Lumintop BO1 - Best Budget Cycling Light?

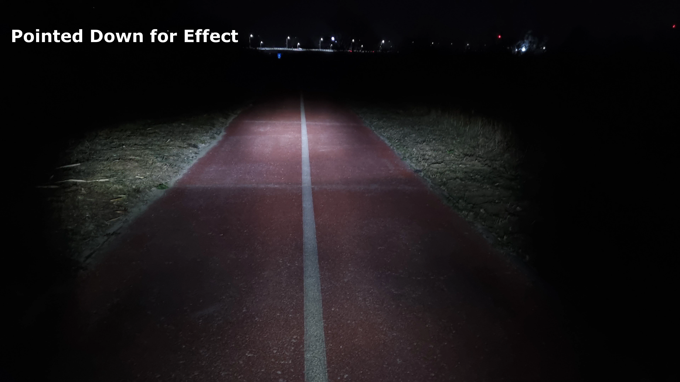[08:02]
The dim light is evenly projected in the periphery, and its effects are boosted by the low contrast offered by the cool white tone. The light illuminates two full road lanes at its widest point, and this is at a far distance. On the road, the IQ Premium is surprisingly adept considering how weak it looks in photos. As the eyes adjust to kind of low output, the T-shaped beam pattern shows merit. The most intense light at the top of the T keeps me looking far ahead, aware of oncoming obstacles, and with time to react to whatever's on the way.
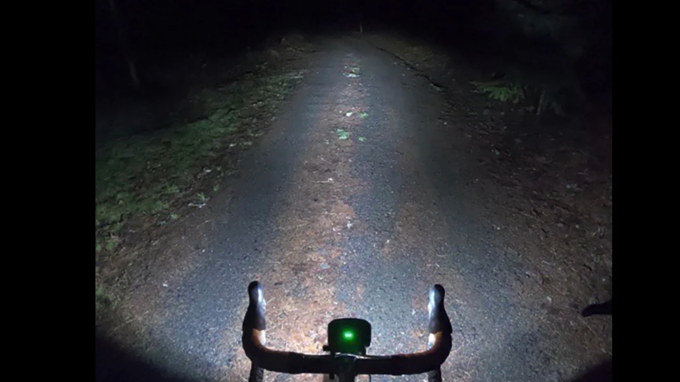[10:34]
the beam pattern looks to be wide and even, fully illuminating a little bit more than one lane of road. The only downside seems to be for non-US buyers, distribution and service is handled from the main office in the US. Otherwise, the Detour looks almost perfect. Lupine from Germany offers several very high-end,